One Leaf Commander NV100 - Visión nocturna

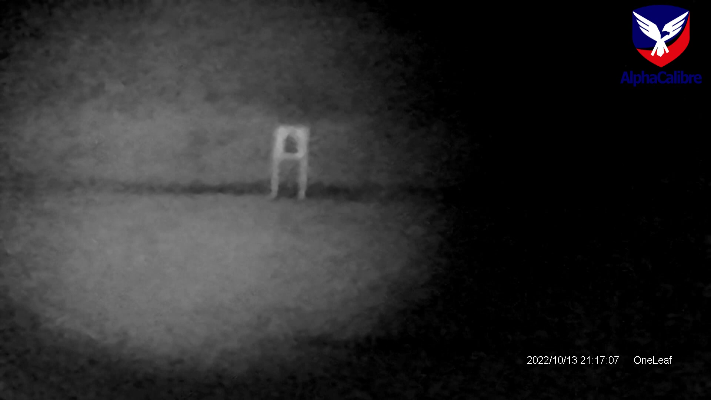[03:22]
Con otro clic, volvemos entonces a 1x. Ahí se puede ver el target de allá a 100 metros,
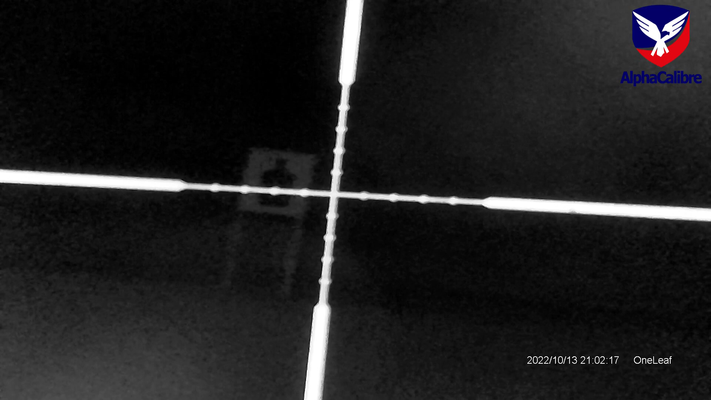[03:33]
se ve con cierta claridad, y los crosshairs, la cruz, la cruz, ¿verdad? En la mira también se ve.
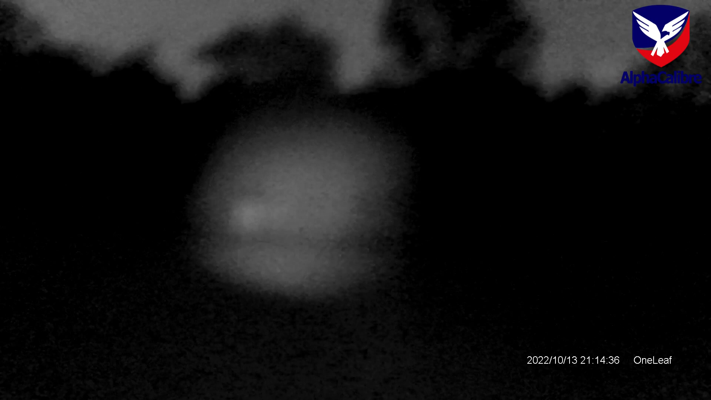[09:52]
Ahí estoy enfocando, enfocando, enfocando, y va, pues, se va viendo más claro ya el target, ¿ok? Yo diría que más o menos, más o menos por ahí. Ok, ahí está. Entonces, ahí tengo, estoy mirando a este target a 100 metros, y comparando con lo que se ve en la cámara.